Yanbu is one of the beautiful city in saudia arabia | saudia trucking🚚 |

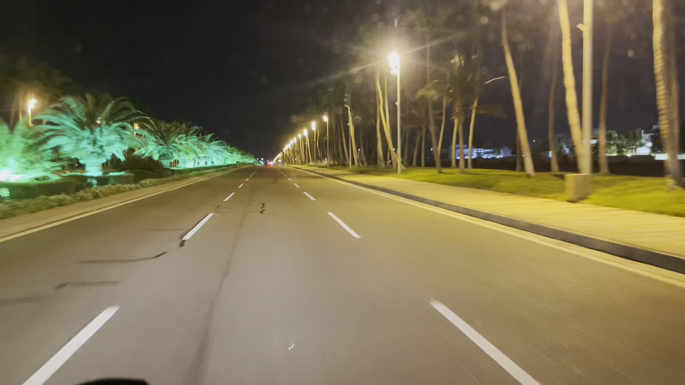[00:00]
یمبو ماشاءاللہ بہت ہی پیارا سٹی ہے جیسا کہ آپ دیکھ رہے ہیں جی ماشاءاللہ ابھی دیکھیں گرینری یمبو نخل ہے کھجورو والا یمبو نخل بولتے ہیں کھجورو یہ دی یمبو نخل
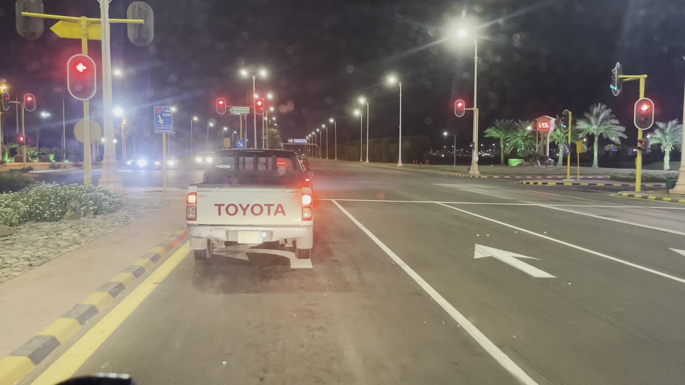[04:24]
یمبو کا سٹی ماشاءاللہ بہت ہی پیارا ہے یار بس شیشہ تھوڑا خراب ہے ہمارا تو میں نے بولا تھا کہ ویر اوز پہ ملیں گے ویر اوز پہ میں نے ویڈیو نہیں بنائی
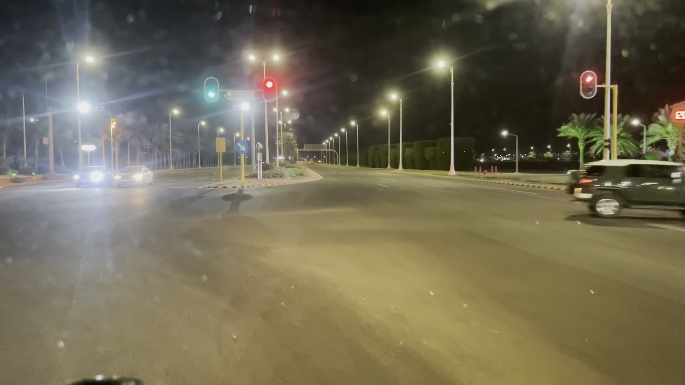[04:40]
کچھ وجوہات تھی مطلب کہ بھول بھی گیا تھا اور ادھر گیا تھا تو ٹائم بھی نہیں مل مغرب بھی ہو گئی تھی اندھیرہ بھی ہو گیا تھا اور بھول جاتا سیدی سیدی بات ہے اب ہم پہنچ گئے جمبو ماشاءاللہ بہت ہی پیارا سیٹی ہے جیسا کہ آپ دیکھ رہے ہیں جی ماشاءاللہ ماشاءاللہ اب دیکھیں گرینری واو
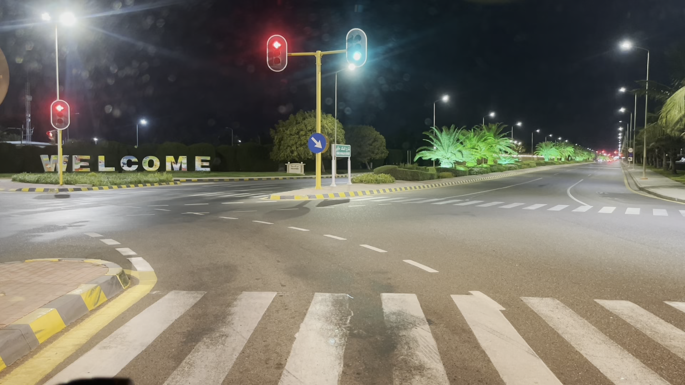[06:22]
ہی تو ہمیں یہ اشارہ کھل گیا گرین ہو گیا ہم لیکٹ سائد پہ جا سکتے ہمیں ہی ادھر کی یار جو روڈز وغیرہ جو ہے نا اور جو اشارہ جو سارے اشارے وغیرہ الگے ہیں نا یہ بھئی کوئی مختلف قسم کے ہیں میں پہلی دوازہ بھی آگے آیا تھا نا میں تو بہت کلفیوز ہوا تھا بھی آپ کدھر جاؤں کیسے جاؤں کیسے نہ جاؤں مطلب کہ
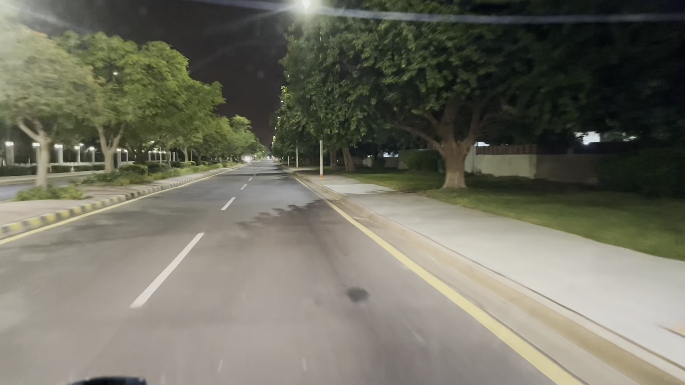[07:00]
کوئی روڈ ہیں پتہ نہیں کیا کیا یہ بہت مہنگے مہنگے علاقے ہیں یہ ایسے سمجھ لو ایک قسم کا کمپاؤنڈ وغیرہ ہیں ادھر غیر ملک زیادہ رہتے ہیں بھئی کیونکہ یہ انڈسٹریل آیا ہے نا انڈسٹریل آیا میں آپ کو پتہ ہے پھر باہر کے لوگ آتے ہیں زیادہ انگریز وغیرہ یہاں پہ رہتے ہیں ہم بھول گئے تھوڑا سا میرے خیال سے نہیں نہیں ہم
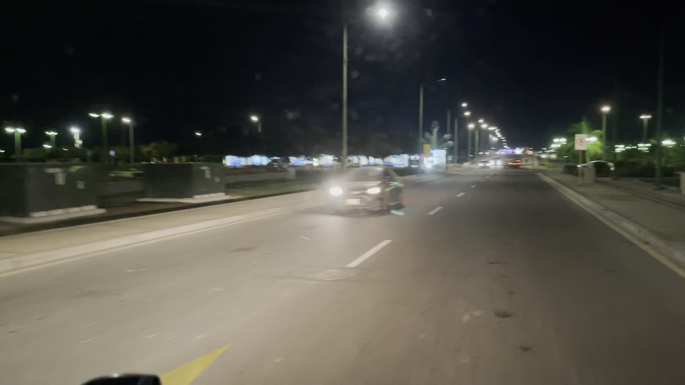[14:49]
پیارا علاقہ ہے ماشاء اللہ بہت پیارا علاقہ یار بہت پیارا علاقہ یہ دیکھو
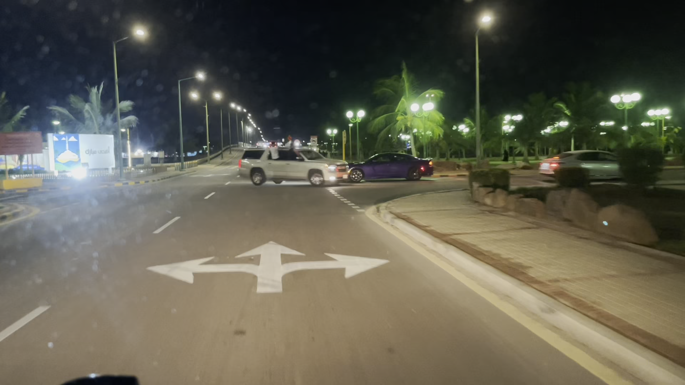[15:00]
یہ مستیاں کر رہے ہیں گاڑی کے سائیڈ سے نکل کے شیشوں سے چیک کرو بھئین کے کام چیک کرو بھئی جزیرہ